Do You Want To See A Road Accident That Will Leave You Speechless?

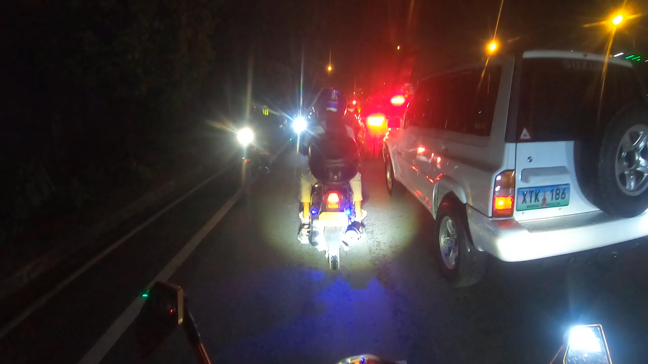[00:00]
All right, what's happening here? All right,
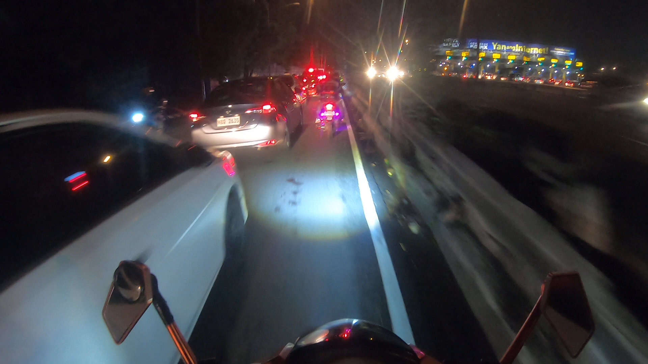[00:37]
This is where we're going This is where we're going
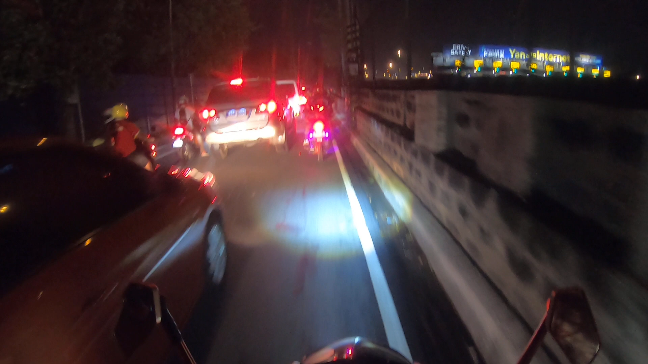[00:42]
This is where we're going Wong doon Kati Wong Wong na motor Super traffic din eh An'yari An'yari abe
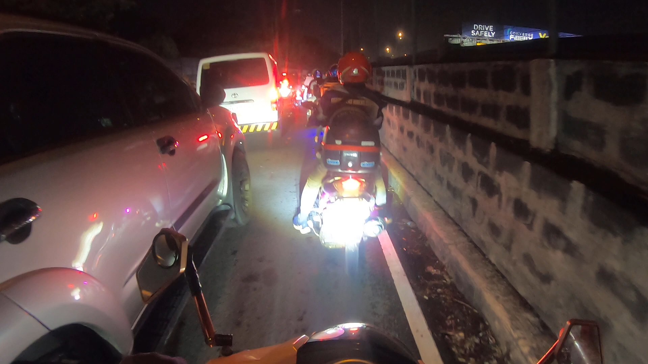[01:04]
May kadiskasyonan yung police doon sa unahan yung nadaanan natin and then dito siguro Nabansin ko flat yung gulong ng SUV
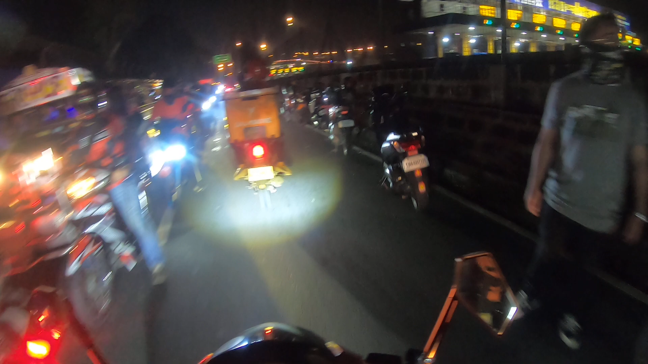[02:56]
that's it the traffic the traffic not the motor I'm going to go to the car I'm going to go to the car I'm going to go to the car